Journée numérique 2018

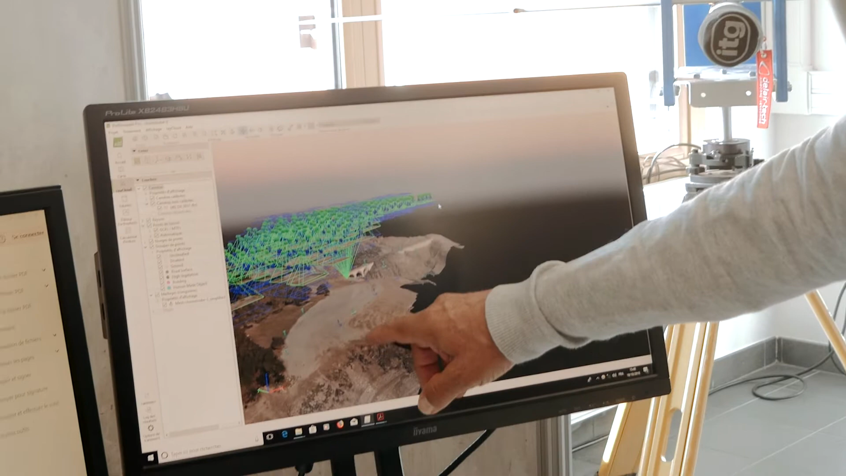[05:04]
Ici, au sol, vous avez les signes qui ont été posés pour donner l'ossature du travail.
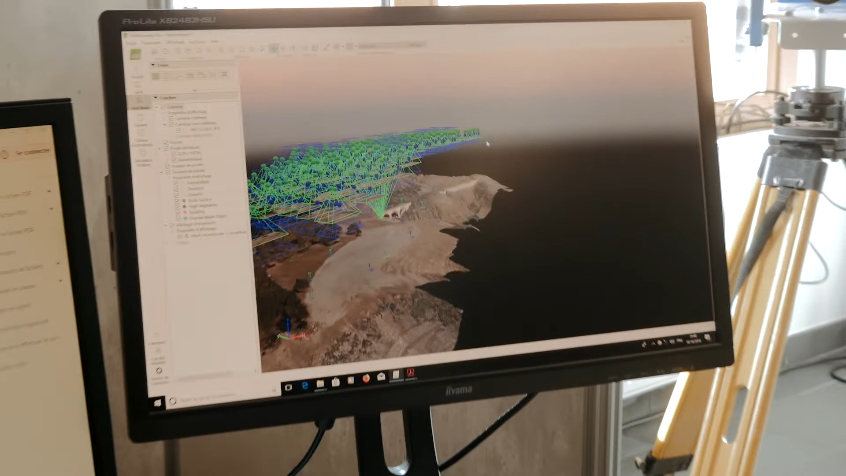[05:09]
Ensuite, on lance le logiciel. Donc, les points sol disparaissent et il ne reste plus que le modèle 3D.
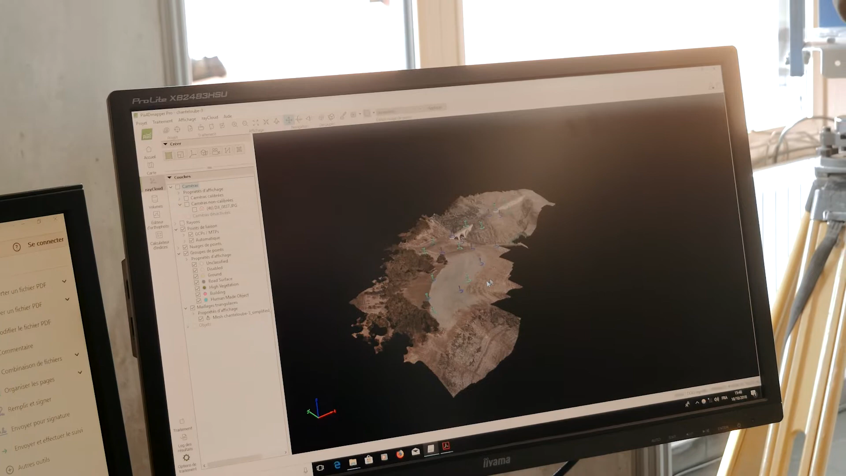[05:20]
On descend avec une précision de 5 cm au pixel.